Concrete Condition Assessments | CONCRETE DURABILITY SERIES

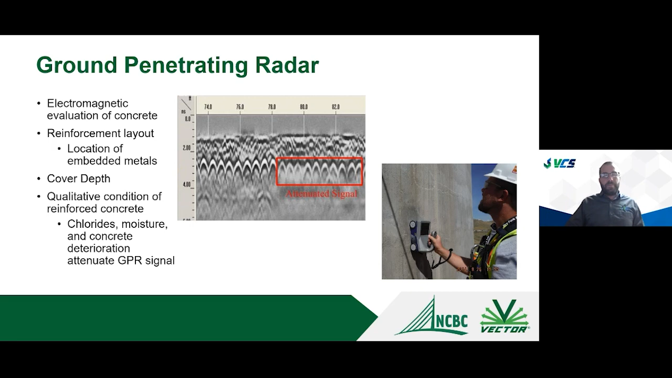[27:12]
those areas effectively and so i think that's a real big caution when people do this attenuation survey is it's it's really looking at areas of potential deterioration areas we should look at further and i'll talk a little bit more about that so with um you know reinforcement layout it's really good especially when we're missing drawings or we don't